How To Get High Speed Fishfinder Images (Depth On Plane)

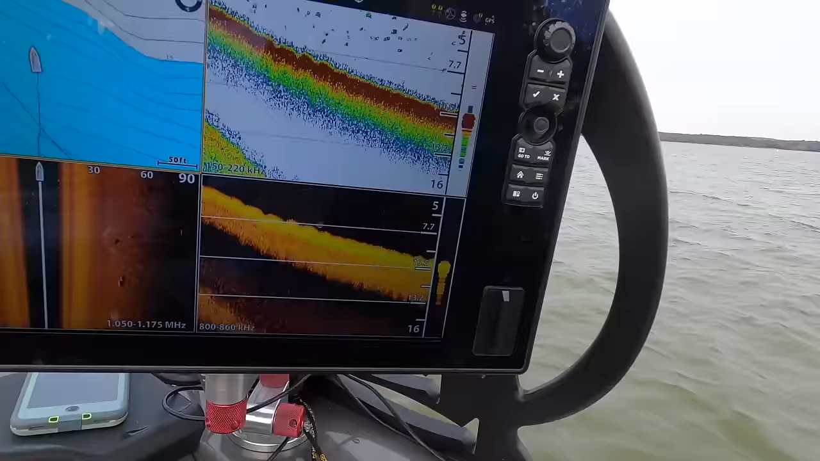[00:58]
you see I got good clean images with my 2D, my down imaging, my side imaging, everything is nice and clear.
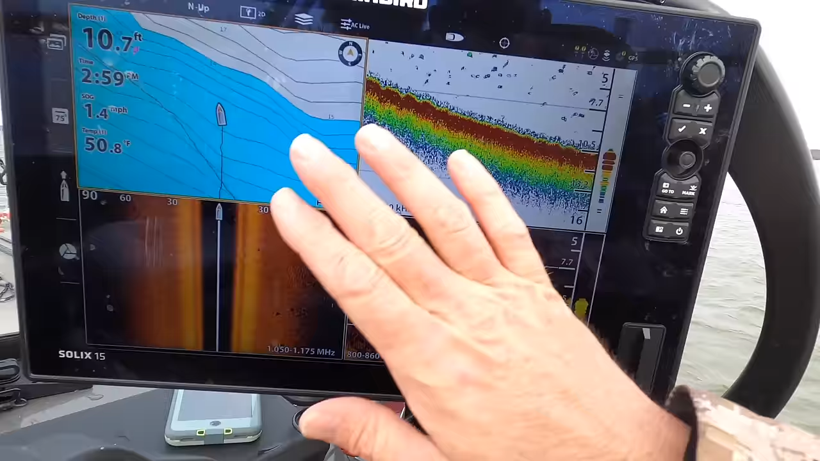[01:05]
On screen: depth 10.7 ft, water 50.8°F, speed 1.4 mph
We got no issues. Normal scan speed for
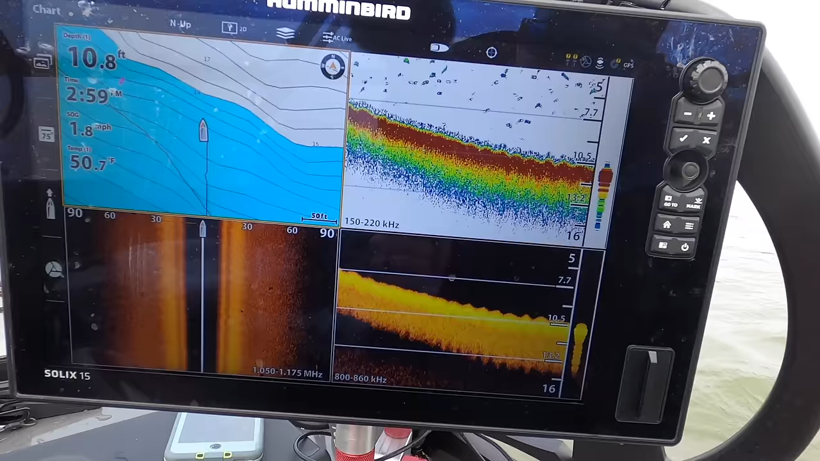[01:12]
On screen: depth 10.8 ft, water 50.7°F, speed 1.8 mph
sonar transducers getting the best images is usually anywhere from two to four miles an hour depending on what you're doing while you're scanning for. I usually scan for fish between three and four miles an hour
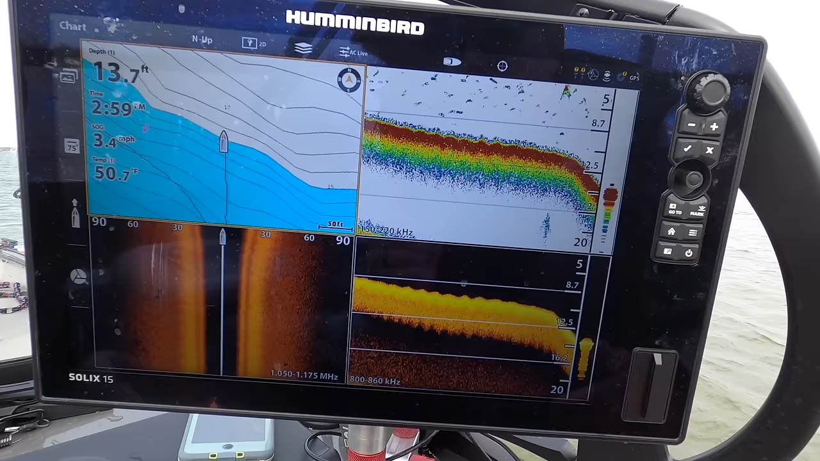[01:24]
On screen: depth 13.7 ft, water 50.7°F, speed 3.4 mph
because that's what in my experience has always provided the best images for me.
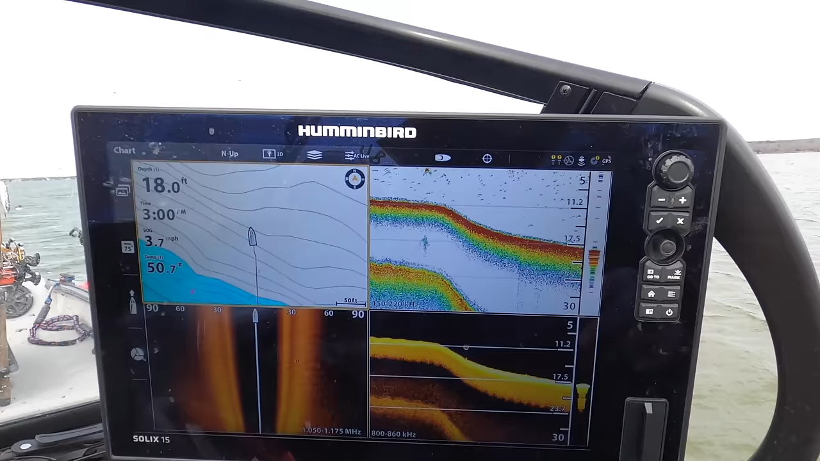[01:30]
On screen: depth 18.0 ft, water 50.7°F
So you can see here I'm moving a little bit over three and a half miles an hour and then we're gonna go up to four and a half five miles an hour and then once I start to get up over five miles an hour and begin to go a little faster
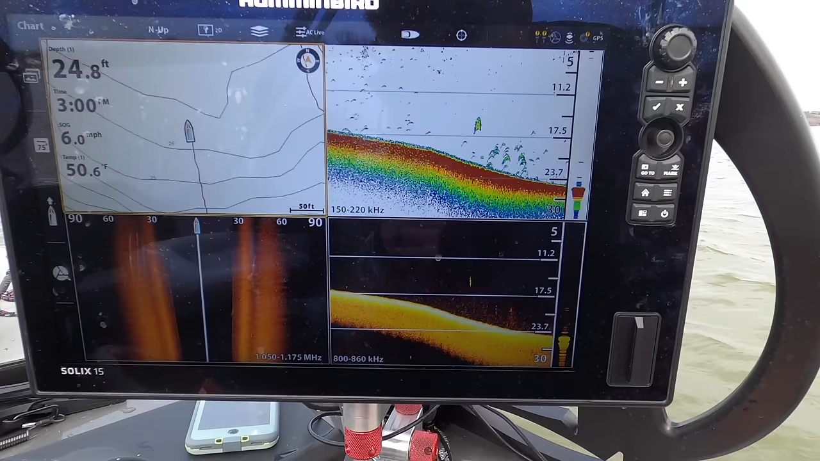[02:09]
On screen: depth 24.8 ft, water 50.6°F
You start to see here I'm starting to get some interference on this side of the screen
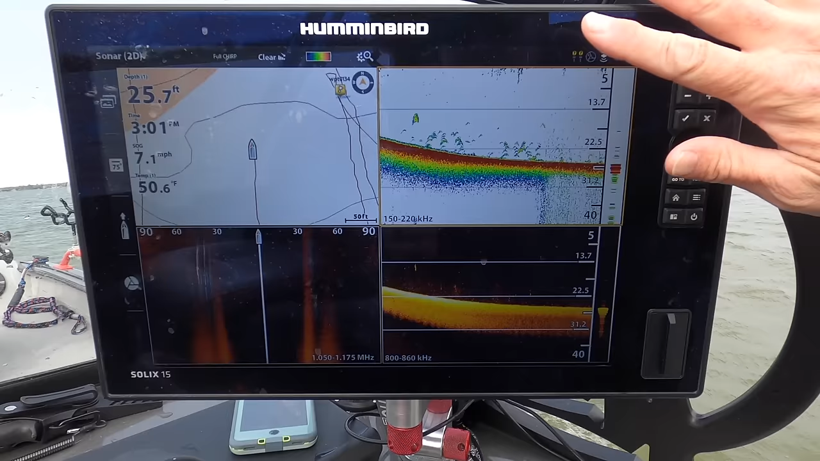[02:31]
On screen: depth 25.7 ft, water 50.6°F, speed 7.1 mph
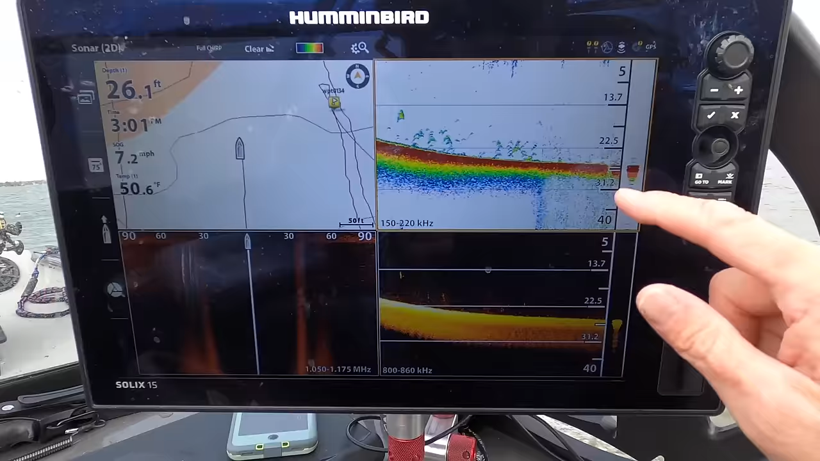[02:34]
On screen: depth 26.1 ft, water 50.6°F, speed 7.2 mph
and now I'm at a point where I really all those arches and things that I was seeing before I'm really not seeing and then as I speed up even more
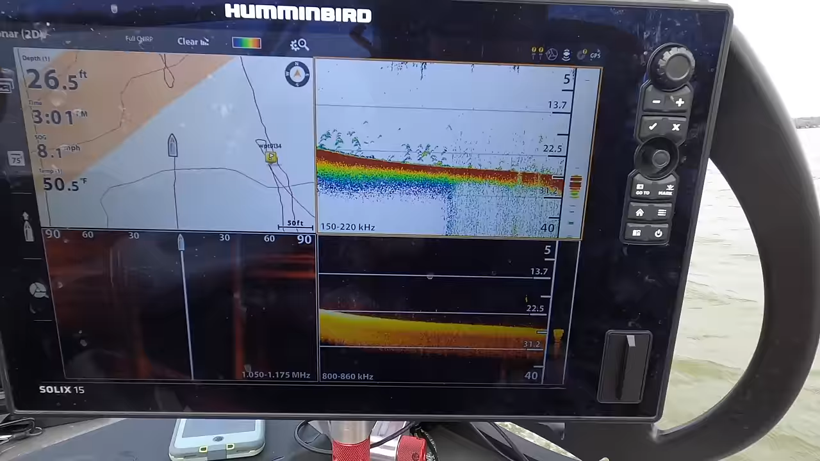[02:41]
On screen: depth 26.5 ft, water 50.5°F
I'm starting to lose my bottom here.
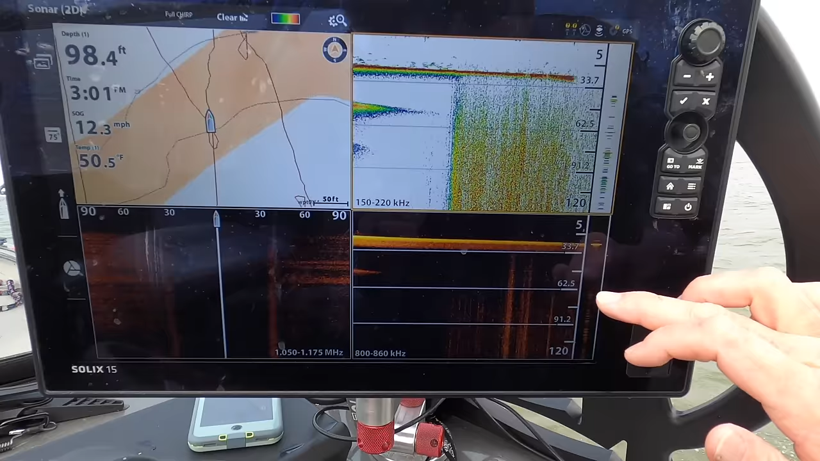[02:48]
On screen: depth 98.4 ft, water 50.5°F, speed 12.3 mph
I've still got the bottom on the down imaging but now it says I'm in 98 feet of water which clearly I am not.
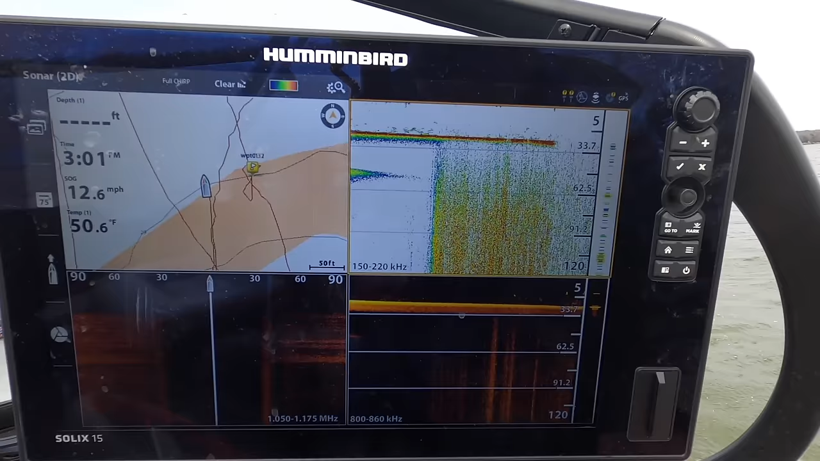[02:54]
On screen: speed 12.6 mph
If you slow back down here and
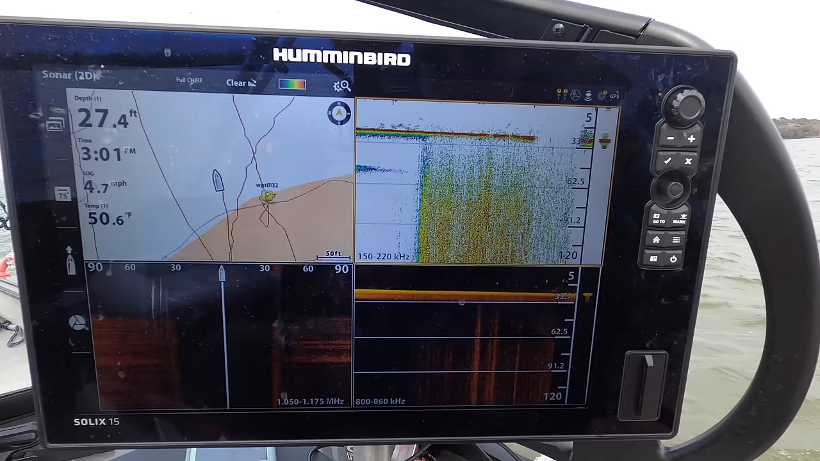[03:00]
On screen: depth 27.4 ft, water 50.6°F, speed 4.7 mph
let the sonar catch up you see I'm in 27 feet of water
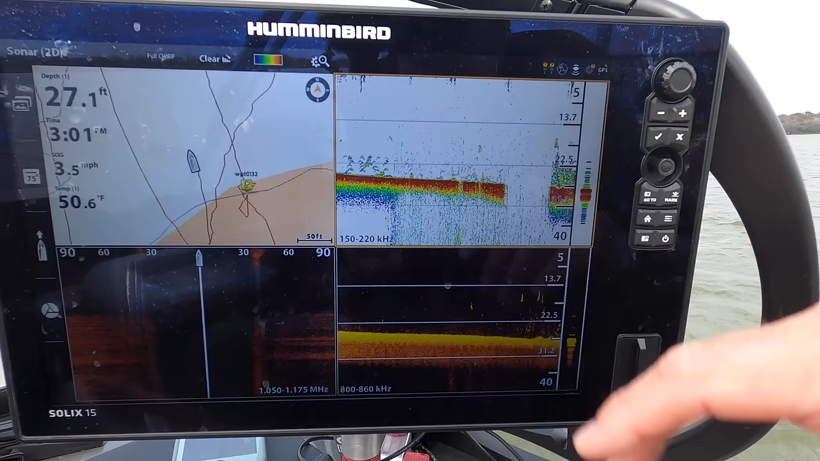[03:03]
On screen: depth 27.1 ft, water 50.6°F, speed 3.5 mph
So now I'm going to show you why that happens If you look here on the back of the boat